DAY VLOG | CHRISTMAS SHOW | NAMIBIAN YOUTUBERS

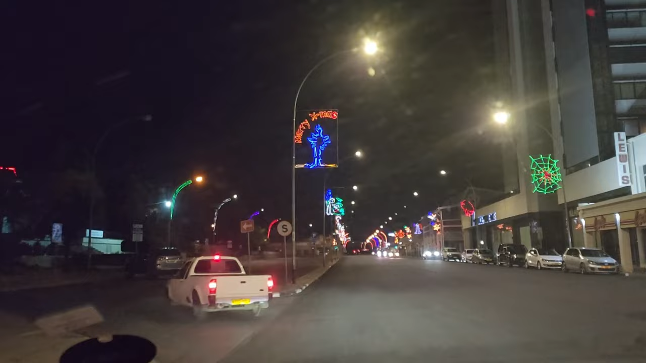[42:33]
There you can see Merry Christmas from City of Windhoek. And there you go, guys. That's the beautiful situation that we have for you guys.
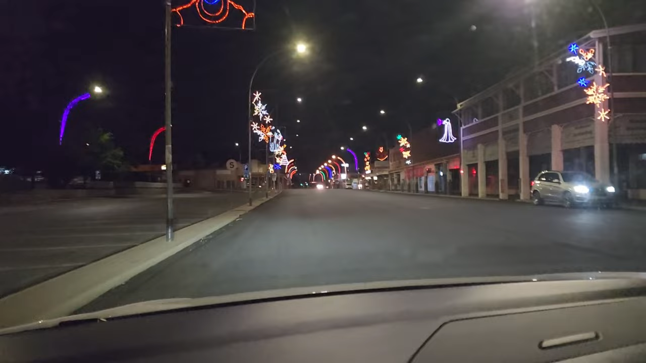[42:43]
That is the Christmas lights. Unfortunately, we were not there yesterday when they switched the lights on, but yeah, there you go. Are you not saying anything to you, huh? Thank you guys for watching till the end.
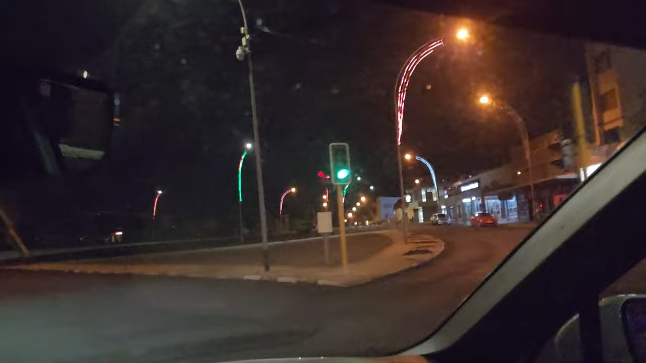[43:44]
For all the kids to see that watch the channel, all the grown-ups, everybody.
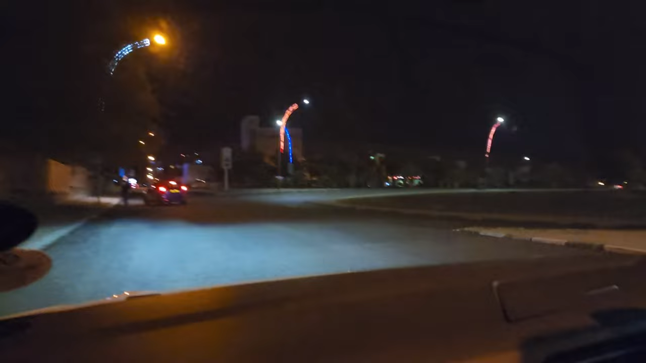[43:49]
Through who passed the taxi driver, there's nobody behind us.
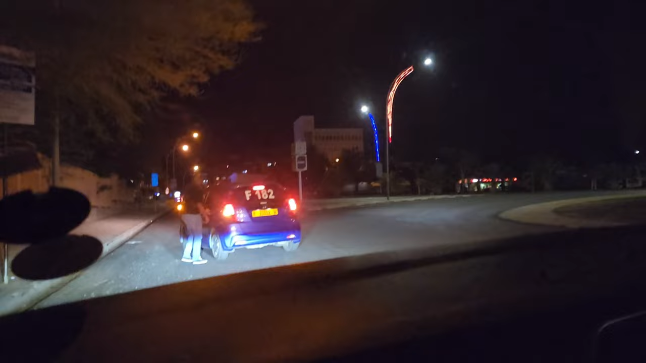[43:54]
Calm down. Okay, there's somebody behind us.